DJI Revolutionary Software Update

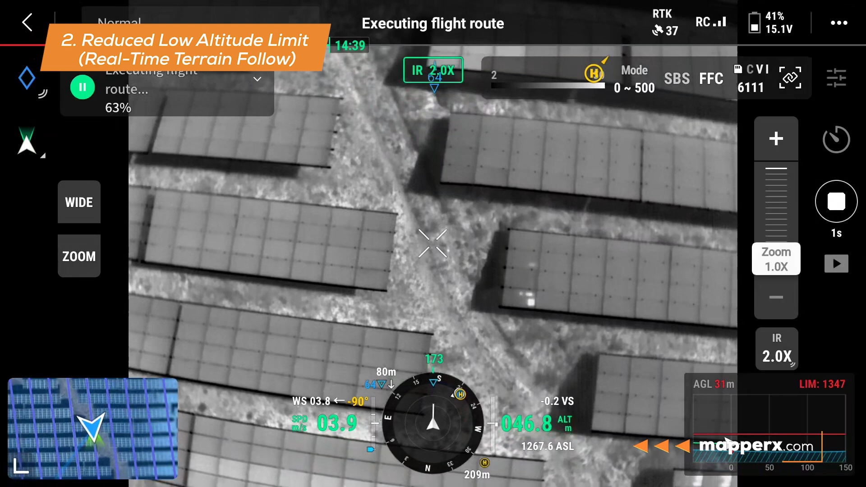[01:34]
This allows the drone to fly closer to the surface, collecting higher-resolution data from the target area. Previously, during thermographic inspections of solar power plants, drones had to follow digital terrain models,